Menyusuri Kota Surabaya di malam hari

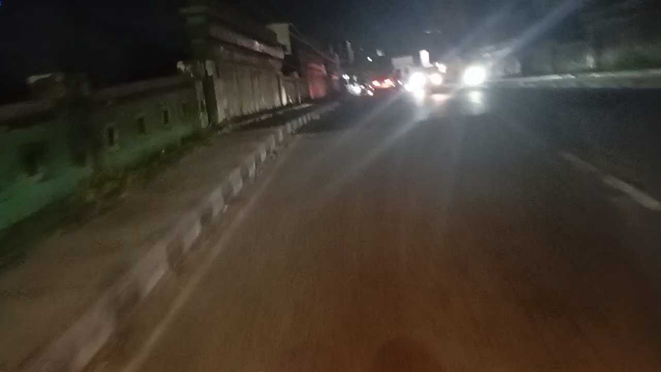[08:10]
Belok kanan setelah Federal Oil Center, di sebelah kanan, mengikuti Jalan Raya Wonocolo.
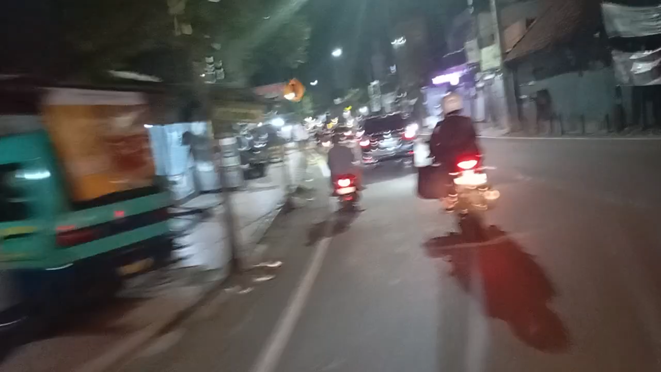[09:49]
Tetap di sepanjang taman sejauh 1,5 kilometer.
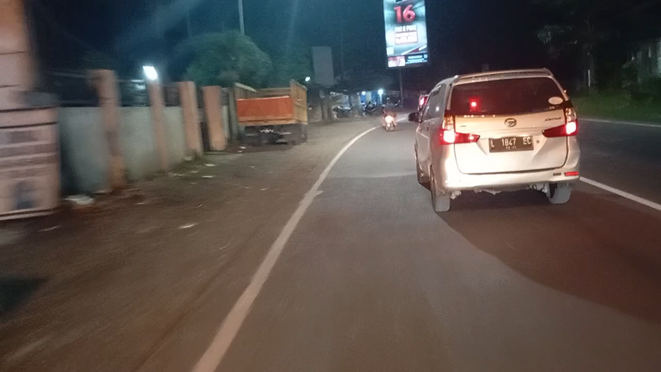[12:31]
Jalan Raya Geluran, Jalan Raya Surabaya, Madiun, Ramo Puspa Agro, Mojokerto.